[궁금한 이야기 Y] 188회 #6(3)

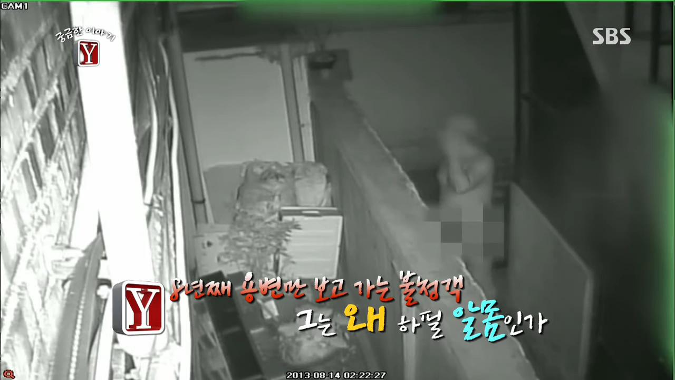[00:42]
전문가의 도움을 받아 남자의 키와 몸무게를 추정해보기로 했습니다.
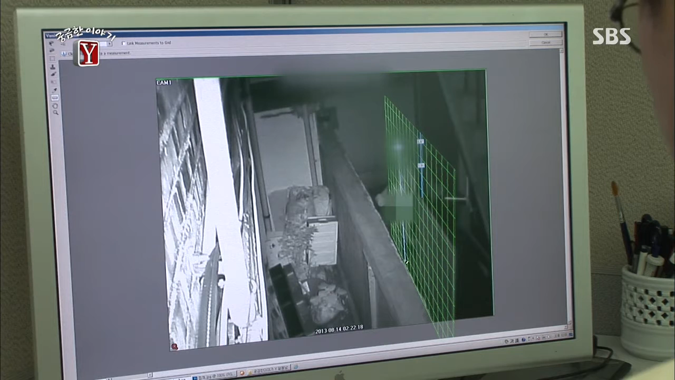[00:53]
담에의 높이를 기준으로 키를 추정하고 체형을 확인하면 체중을 알 수 있답니다.
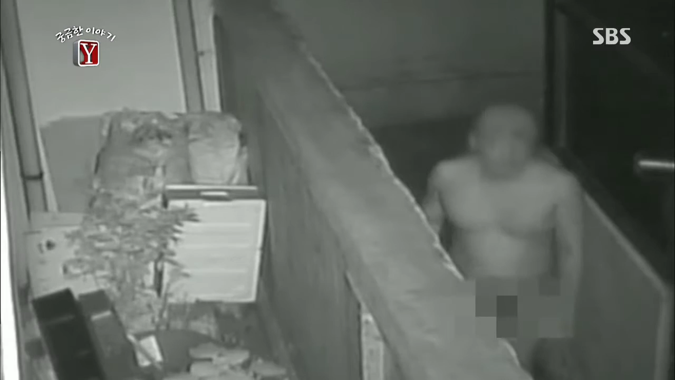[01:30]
키의 170cm, 몸무게 85kg의 건장한 체격 큰 눈에 높은 코를 가진 것으로 추정되는 강렬한 인상의 소유자랍니다.
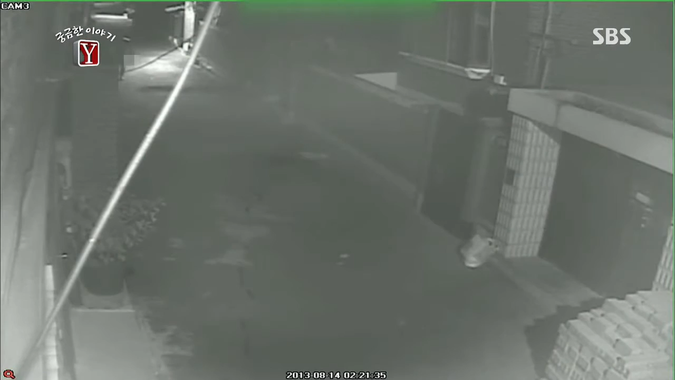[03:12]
만일 그랬다면 가로등과 방법용 cctv의 위치를 생각해 이동하며 문이 열려있는 박씨 부부의 옆집으로 들어가 실외 화장실에 항상 구비되어 있는 휴지를 가지고 나와서 불청객은 담을 넘었습니다.